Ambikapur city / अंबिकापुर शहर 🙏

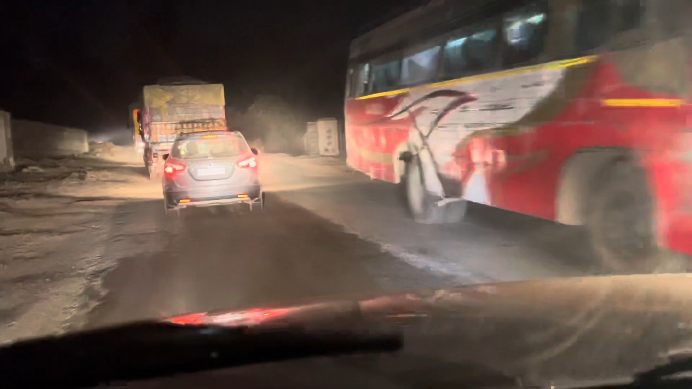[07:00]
अभी तो थोड़ा सा सुधर गया है पहले और खतरमात था अब देख सकते हैं दोस्तों यह अमभीका पूर तरब से आएंगे
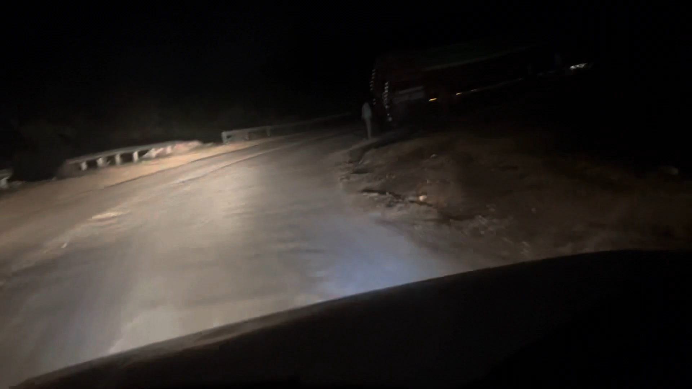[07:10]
और यह सब्सक्ते हैं इस परड़े देखने को मिलता है
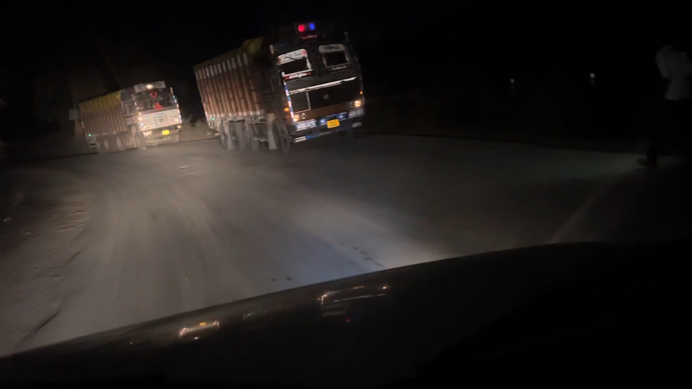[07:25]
अब का पूर तरब से आते हैं तो यह फॉस्ट टर्निंग है उसके बाद मैं सेकंड है उसके बाद खतम
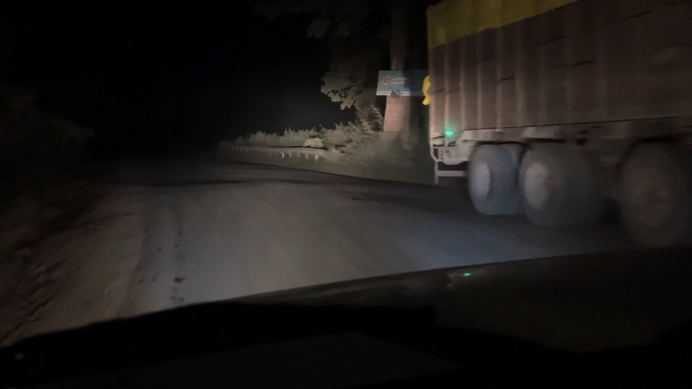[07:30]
एक मंदीर पड़ता है कापी जबर जश्त बतानी क्या मंदीर है मैं तो ध्यान नहीं दिया हूं